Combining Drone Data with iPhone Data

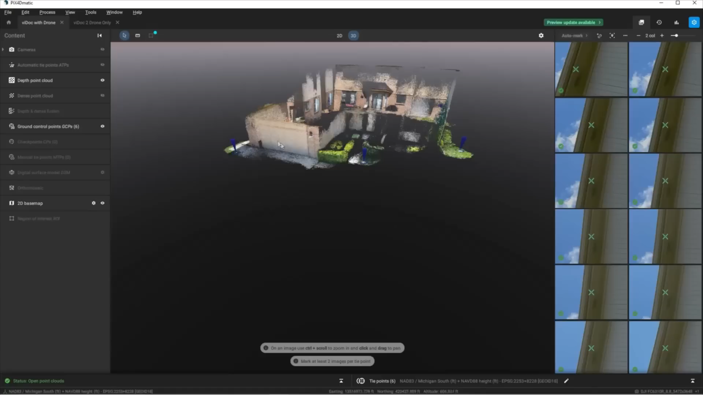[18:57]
You can see it's missing so much of that detail especially the roof. A lot of the facade and the siding information is
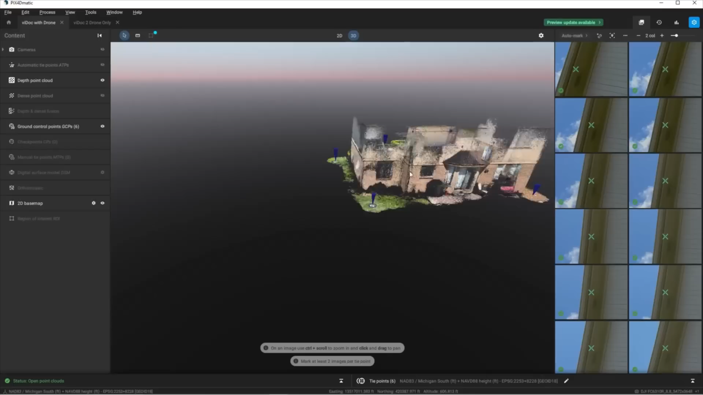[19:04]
still there which was data that was missing from the drone and so when I go to add the drone data back you
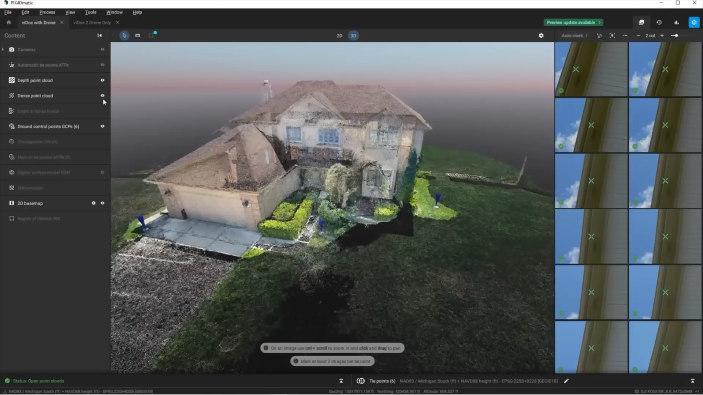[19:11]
can see we have a complete key project with so much detail and so much to work with providing us with the best product possible.